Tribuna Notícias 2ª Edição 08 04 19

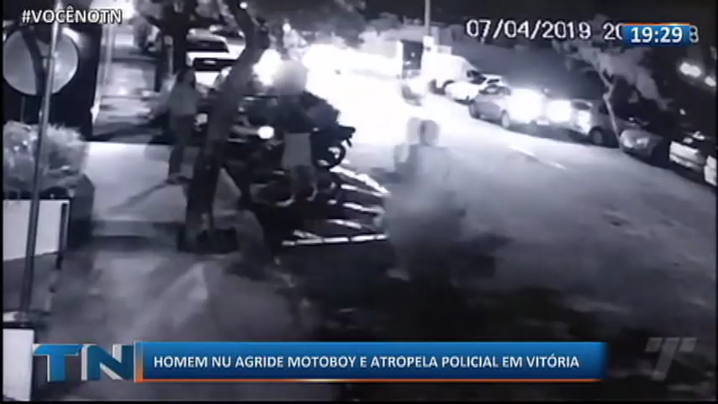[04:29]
Do nada, aparece um homem pelado, com um capacete na mão e parte para cima dele.